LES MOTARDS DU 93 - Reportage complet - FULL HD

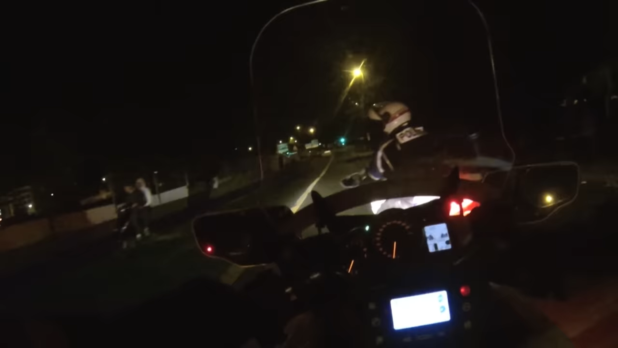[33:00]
Ils viennent de croiser 2 jeunes sur un scooter sans casque.